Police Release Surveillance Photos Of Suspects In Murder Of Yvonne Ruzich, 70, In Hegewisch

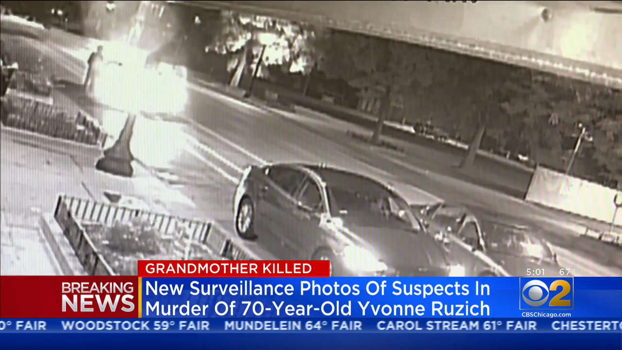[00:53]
Now here's video of that shooting. This was around 4 30 yesterday morning. It shows Yvonne parked getting ready to go into work. She's talking to one of her sons through the window of his car when another car pulls up. Two people walk out and start shooting at her. We're pausing that video early while Yvonne's son was able to drive off. She accelerated down the street and crashed. A witness says the men came back back and shot her again. You should be ashamed of yourself.